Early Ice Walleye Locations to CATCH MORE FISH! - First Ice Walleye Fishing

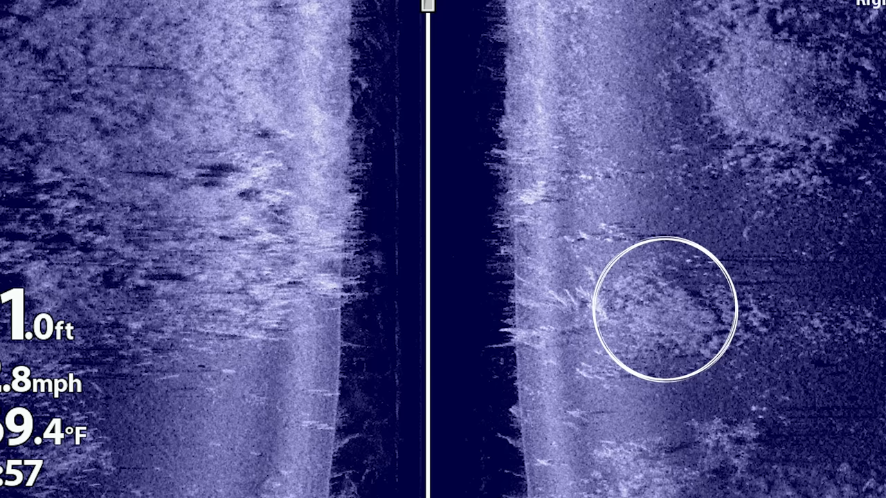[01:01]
where it might be thick in certain areas but have some open areas in it as well. Another thing that can be key is having to be adjacent to some sort of deep water not necessarily the deepest water in the lake but just some sort of deeper water a lot of times 15 20 25 30 feet whatever that is having